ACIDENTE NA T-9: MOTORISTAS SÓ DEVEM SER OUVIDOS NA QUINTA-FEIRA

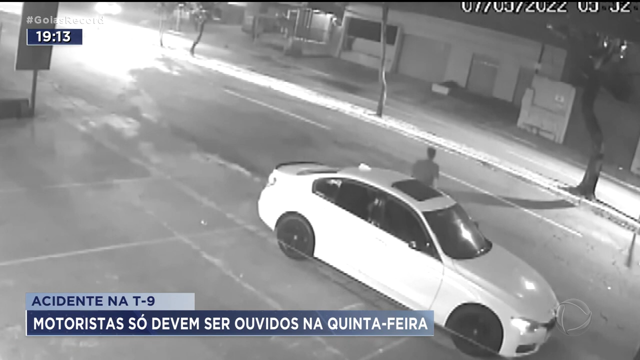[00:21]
que dirigia o carro da mãe e não tem habilitação, e também Eduardo Henrique, de 22 anos,
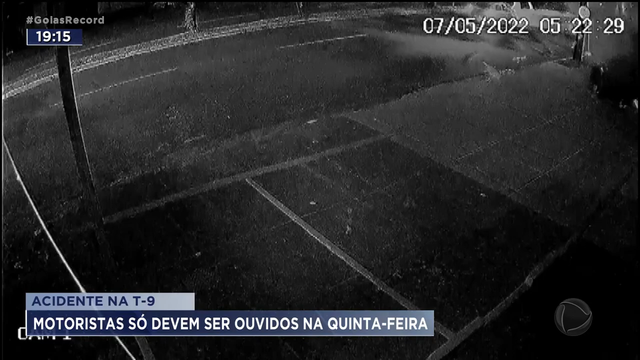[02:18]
Testemunhas e pessoas envolvidas no acidente devem ser ouvidas. O casal que aparece nas imagens depois do acidente, quando o homem assume a direção da BMW,